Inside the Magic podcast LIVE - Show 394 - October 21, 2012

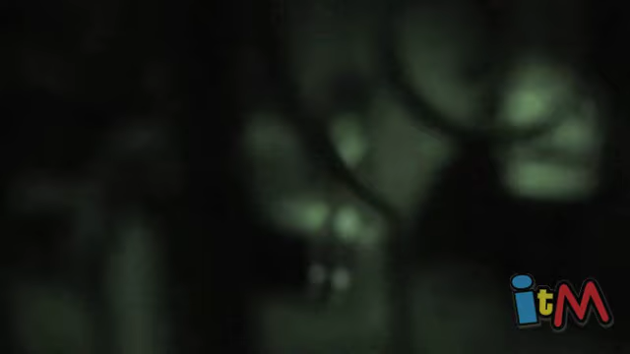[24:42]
But what I can share at the moment is just a single frame from a, and I posted this online already, those of you watching the video version, you can see this. I've got a single frame that I can share right now of this video that I was sent, which is, you know, it's the ballroom scene. It's very blurry, but it seems to look like a boy kind of sitting there, maybe, or a guy, or maybe a girl, I don't know. It's very interesting, and I've been promised I was going to be sent more of this video very, very soon, so I'm hoping to post that probably on Monday.